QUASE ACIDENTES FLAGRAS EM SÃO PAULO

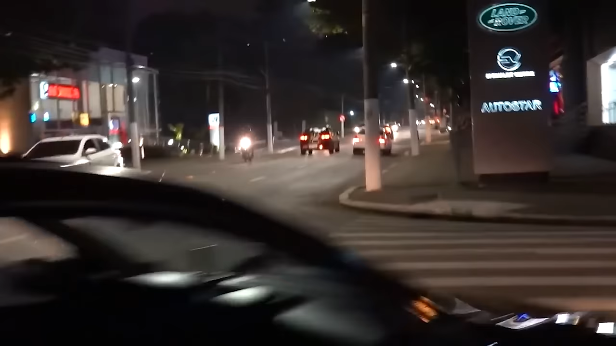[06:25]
Na minha opinião, o policial tava mais rápido. Então o menino tava errado. O policial tava errado, ele tava muito rápido.